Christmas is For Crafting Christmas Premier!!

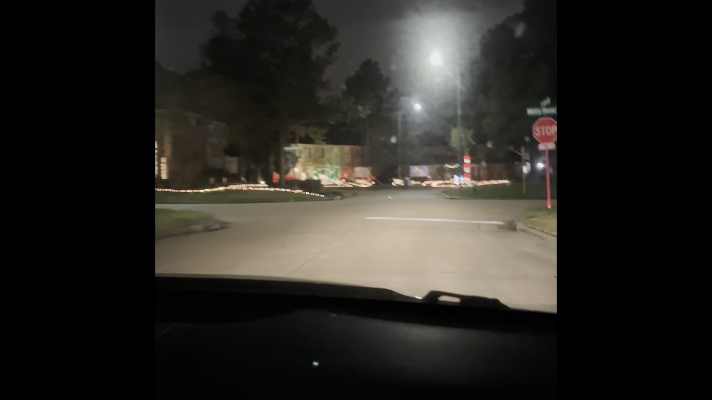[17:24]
yeah this neighborhood i mean seriously oh is that the house up there oh that's further off okay sorry for the glare okay it's gonna be on the left side all right so we're coming up on some more lights
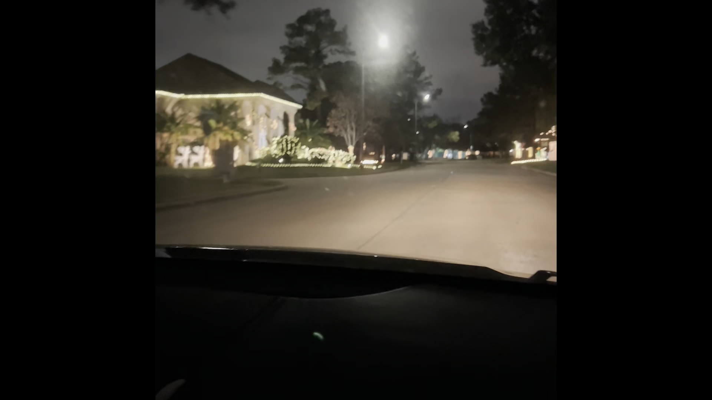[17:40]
look at this that is beautiful oh
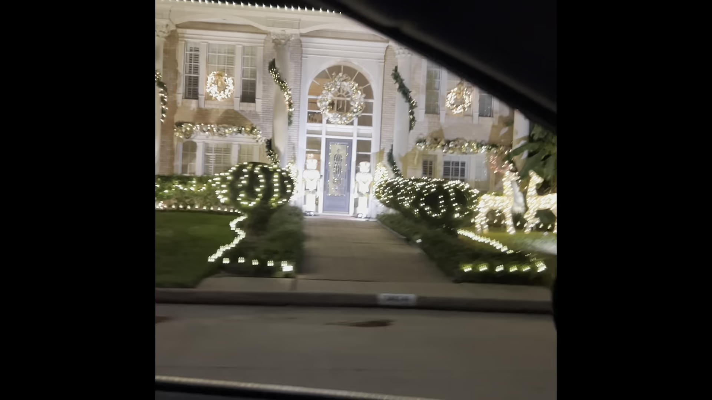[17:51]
my gosh that is gorgeous okay this is awesome
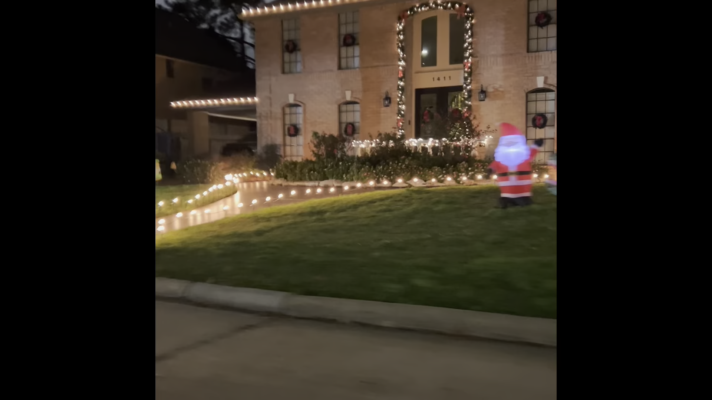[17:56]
oh oh my gosh okay this is my favorite i love this house it
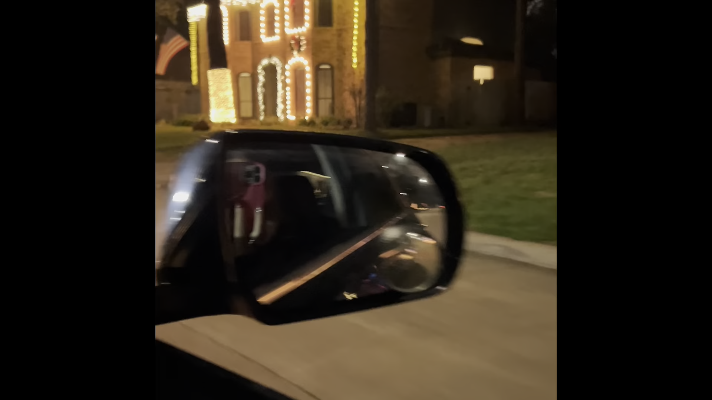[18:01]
is super classic look doesn't that look like the home alone house i love that that's beautiful not even the inside
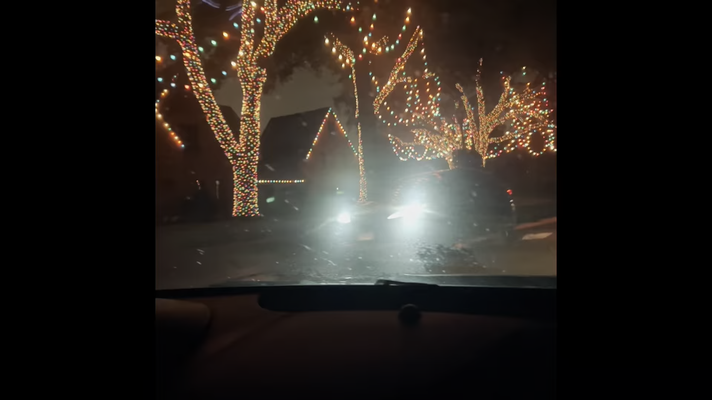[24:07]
sorry for the noise in the background guys there are people all in the streets
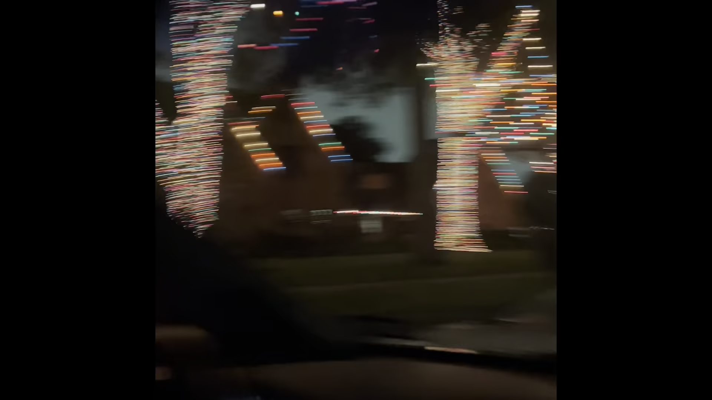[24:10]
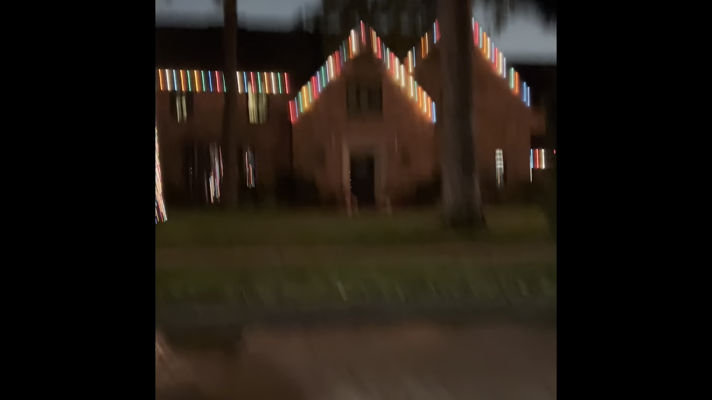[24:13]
like i said not a professional videographer
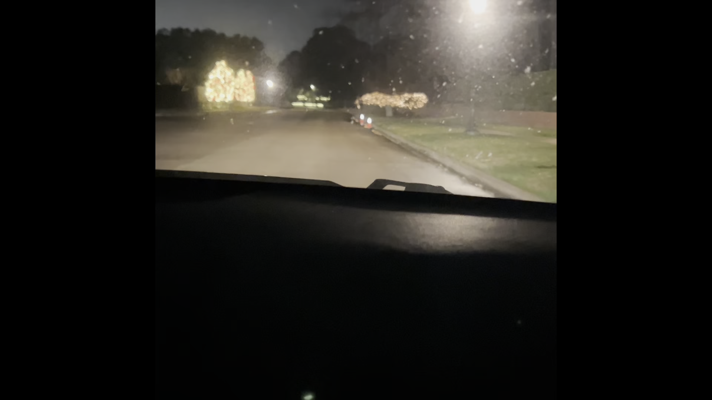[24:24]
we're gonna go this way we're gonna go this way oh yeah there's some pretty lights down here okay
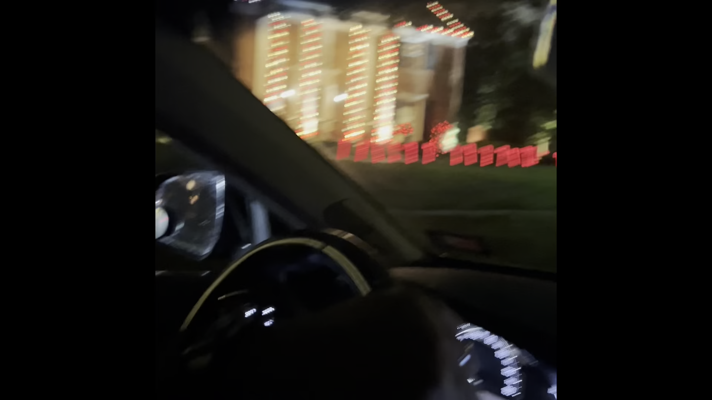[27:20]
there's some more we're candy canes okay
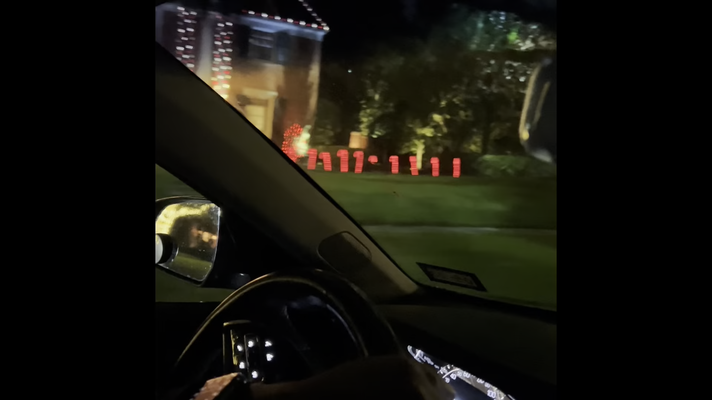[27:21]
there's another one that's a very traditional house yeah you can call it that it takes up a city block but okay there's
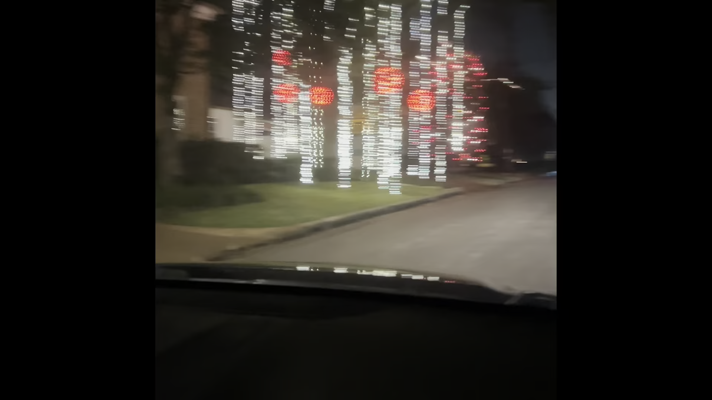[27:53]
there's some pretty okay they all went shopping at the same place i did but i mean this is
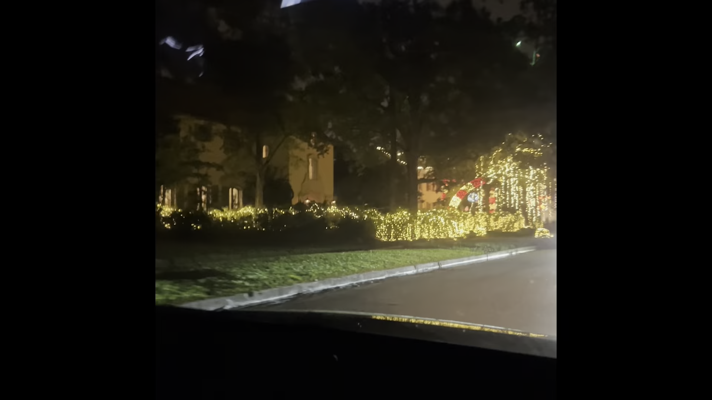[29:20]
yeah a couple good ones coming up here trying to move slowly so i don't make people seasick